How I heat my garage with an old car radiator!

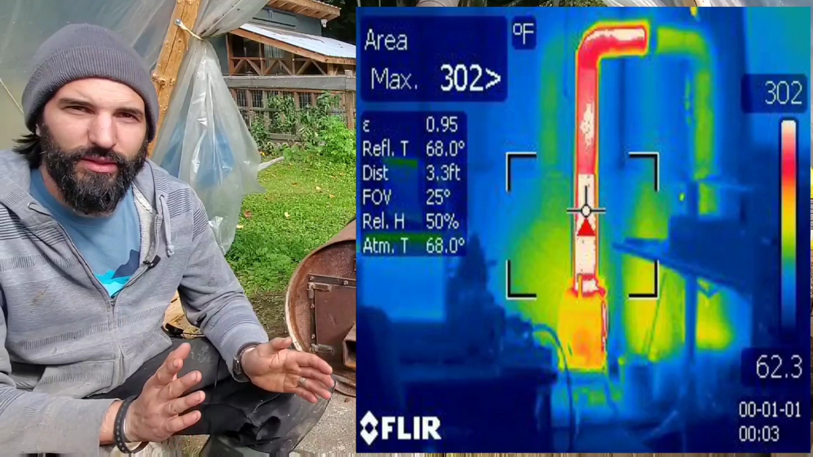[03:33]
two guys were arguing over the where the best spot is to aim a fan at on a wood stove to circulate air one guy said of course the wood stove itself would be the hottest part so you have to aim it towards the wood stove now the other guy was convinced that the first part of stovepipe was the hottest section and you should aim your fan towards
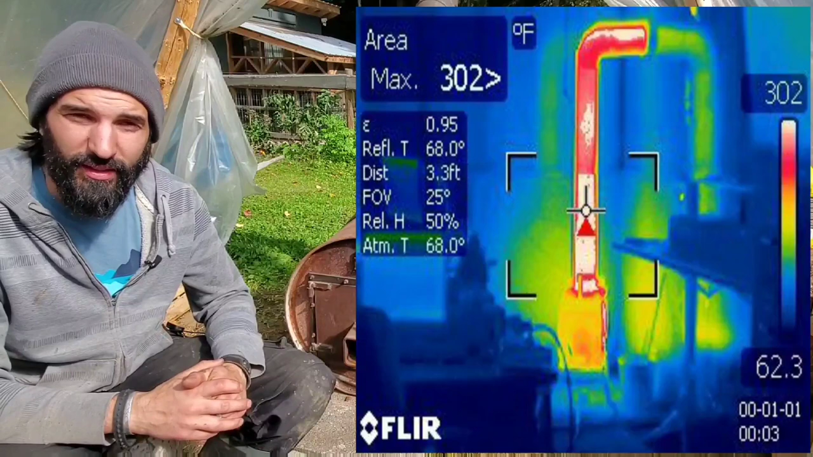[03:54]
On screen: scale bottom 62.3°F
that and so to settle this they took a thermal infrared image
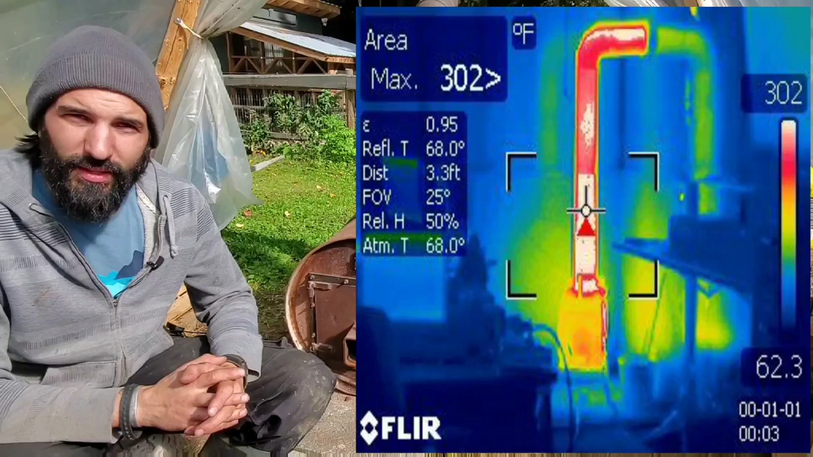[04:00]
On screen: scale top 302°F, scale bottom 62.3°F
and to my surprise it's actually the first section of stovepipe according to this picture that is the hottest part